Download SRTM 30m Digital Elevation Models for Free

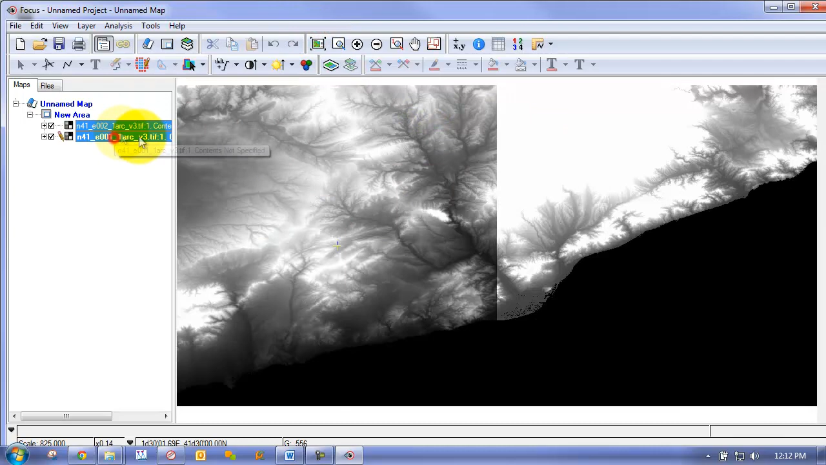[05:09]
And now we can see, and if we, for example, were to hold them both together and apply an enhancement, you can see that you have a perfect transition between the cut zones.